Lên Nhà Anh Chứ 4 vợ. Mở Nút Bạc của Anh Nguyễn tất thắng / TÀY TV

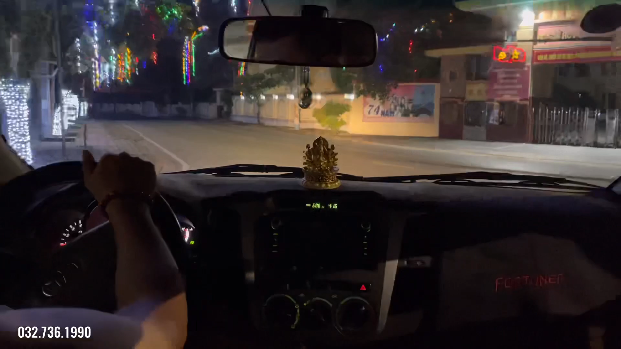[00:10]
Thì hôm nay anh em mình sẽ đi lên trên Mèo Vạc. Bây giờ với Phen Phen đang đi ra đón anh Thắng. Anh Thắng bảo ở ngoài này thôi nhá, không đi vòng ngó đâu.
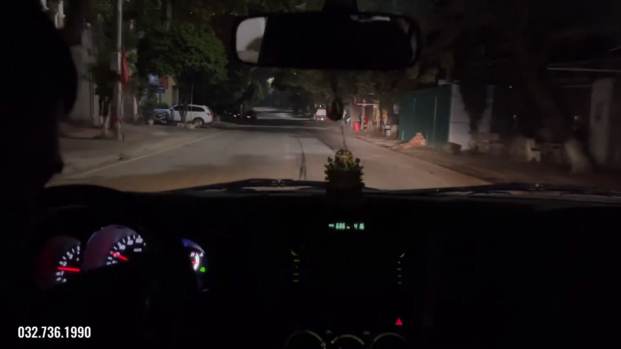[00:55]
Sáng sớm thì mát sớm nhỉ. Không khí buổi sáng trong lành. Xe cộ chưa chạy nên là đường chưa bụi. Nó mát. Một mình một đường đi.
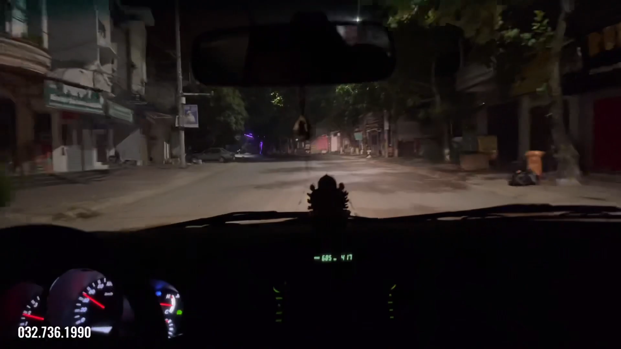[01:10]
Không, mình đi sáng sớm này cũng có lợi mà. Vắng xe. Trước với anh Thắng đi xe máy lên trên đấy mấy lần rồi mà cũng đi sớm kiểu này, 4 giờ đi rồi. 4 giờ chắc phải tầm 90 giờ tới nhỉ? Nếu mà đi thẳng đi nhanh thì khoảng 90 giờ. Bì lút bảng lặng quá.